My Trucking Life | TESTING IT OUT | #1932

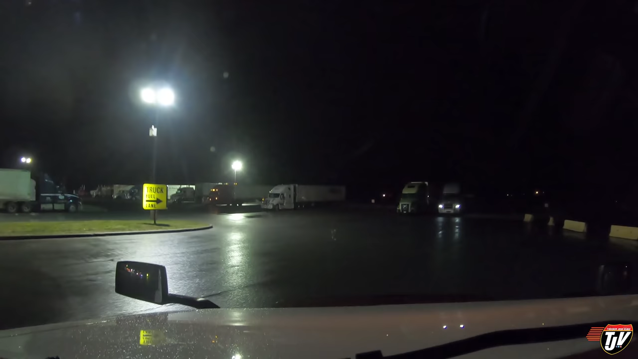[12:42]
still a little stressed out still a little stressed out but we're doing okay we have a load behind us now we're moving we're rolling stop in here have a little breather grab a coffee and we're gonna head up into the mountains and give this thing a good test on the mountains this is the big test this is the big hill
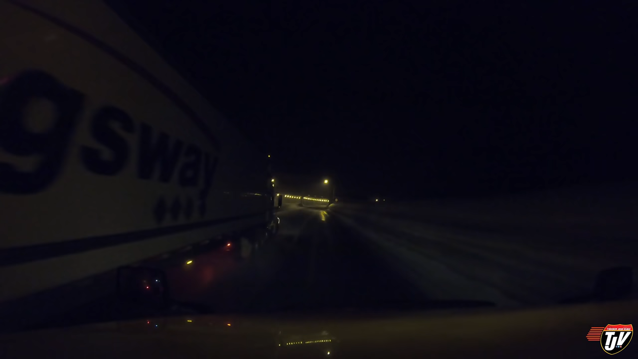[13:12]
crawling our way out of the lower mainland up into the rockies
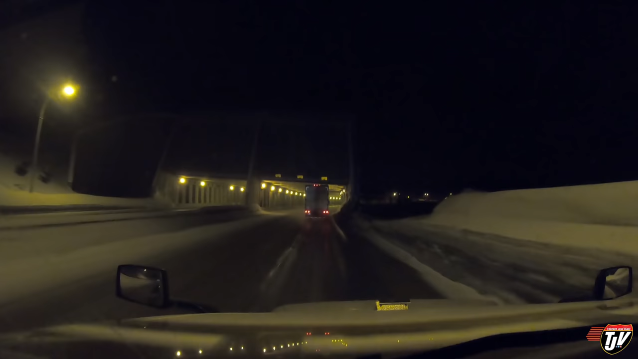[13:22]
this is the coquihalla highway highway through hell so far so good knock on wood
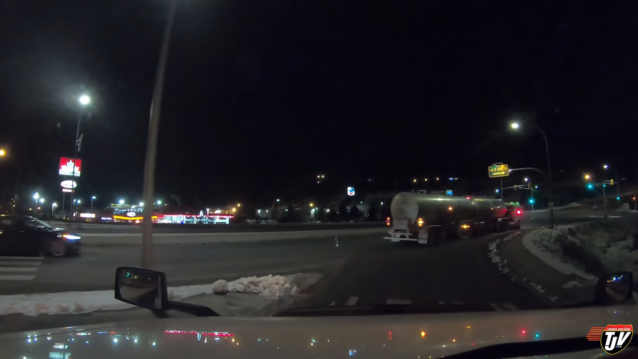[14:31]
we're here in kamloops british columbia we're calling it a night here 200 meters turn right on iron mask road absolutely not we're turning left on this road we're gonna go park at the petra pass here
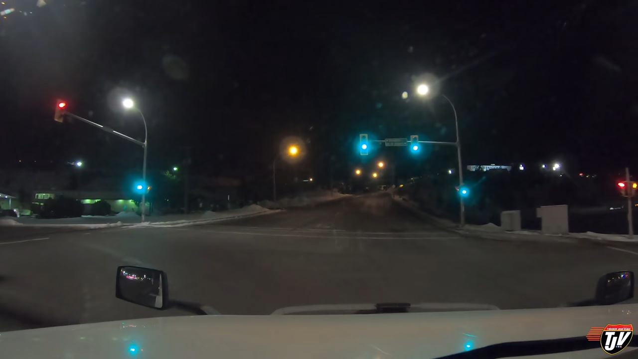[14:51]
called a night so the snow is back back in normal canada
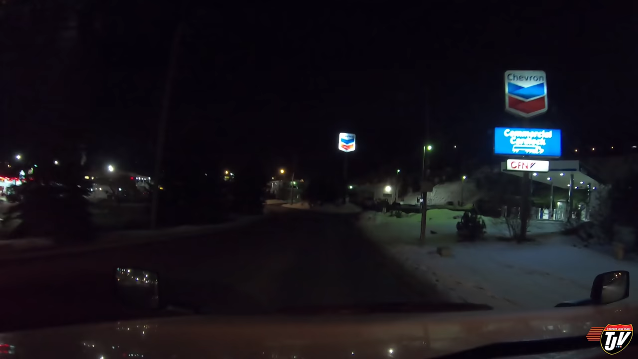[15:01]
let's see if we find a parking spot for us here it's the truck knock on wood still running good all the lights are off we made it over some big mountains so tomorrow we'll do the rest now i'm just gonna go and uh get a good sleep i've been stressed out so i need to i just need to get a good sleep relax a little bit
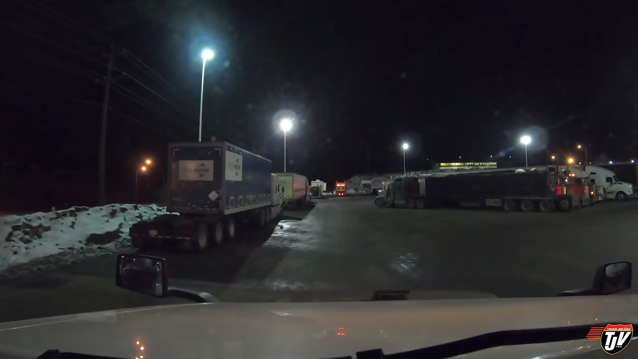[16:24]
i wasn't expecting this this place is never usually this full at least not when i've passed through here i guess i've passed through here on all the right days and today is just the wrong day nice there might not be any parking here for us oh my